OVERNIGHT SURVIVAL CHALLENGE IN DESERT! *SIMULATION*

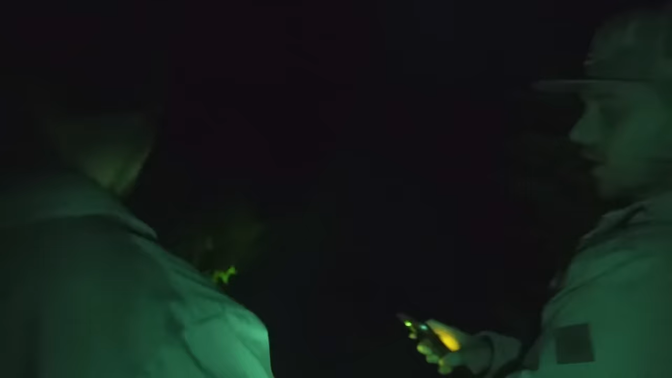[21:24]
Especially with this cool armor on top of that. Yeah. Because you usually want to use it with armor because that makes it more deadly when you whack somebody.
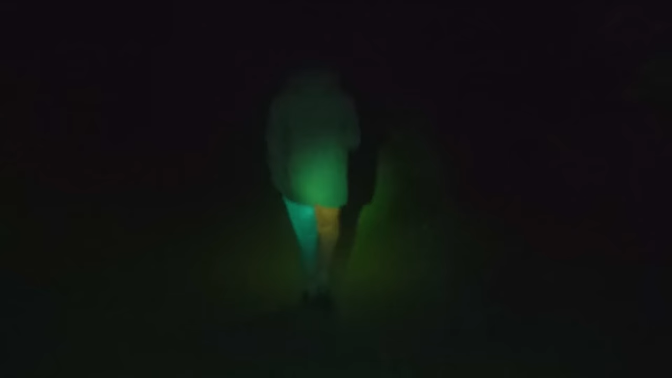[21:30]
Look at my guy's pants. Dude, red and blue. USA.
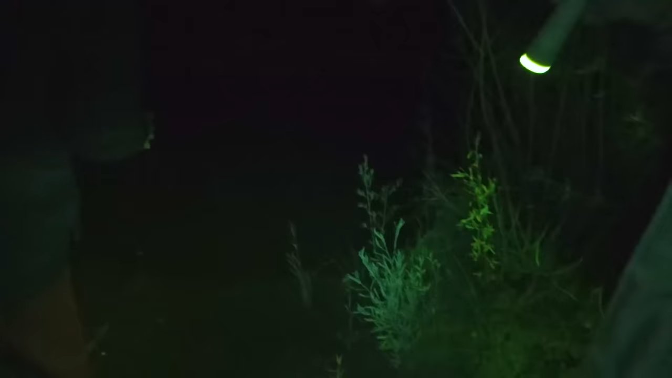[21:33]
Oh, water. You see any like trail marks? Look right here. Is that a boot or is that a hoof? Bear track.
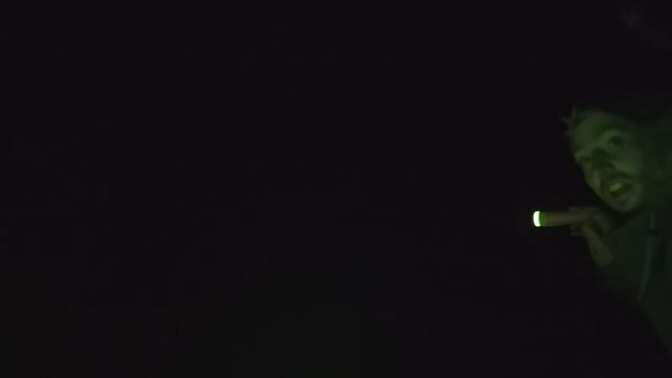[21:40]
If I see any eyeballs, that'll be a giveaway that there's someone here. Why are we out in the woods looking for eyeballs? Because we have to investigate our area. I don't like this game.
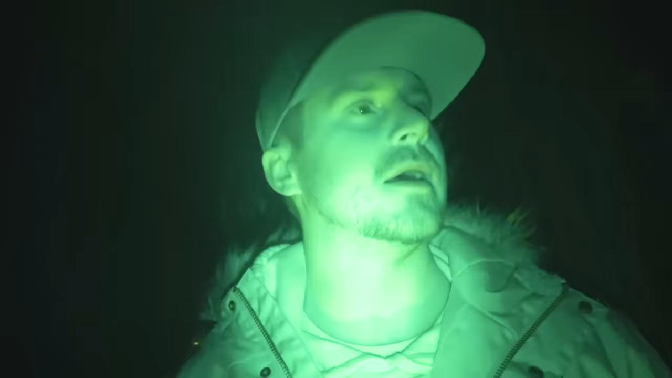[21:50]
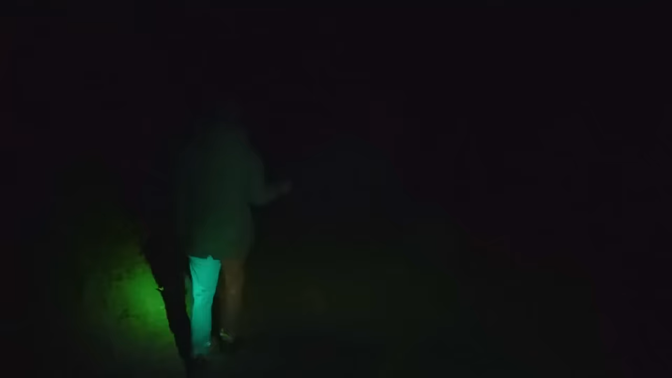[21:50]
Now, how many mice are going to be at our house when we get back? How do you guys see in the dark is also what I want to know.
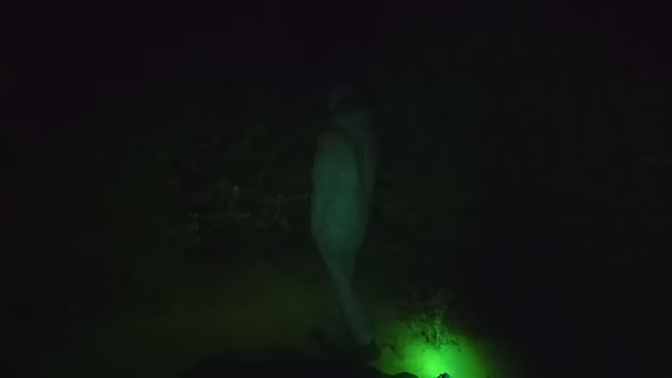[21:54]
Oh! There's a mouse over here for sure. I heard it. Somewhere. There. Well, it's getting pretty late.
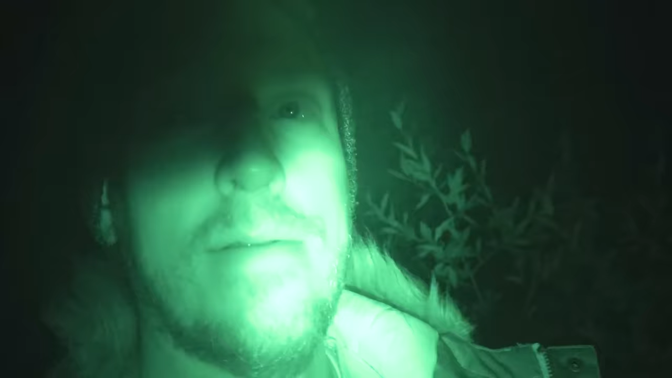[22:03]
I don't know what other activities we can do in the dark. So, we're probably going to get ready for bed because we are getting tired. And then in the morning, we are going to go.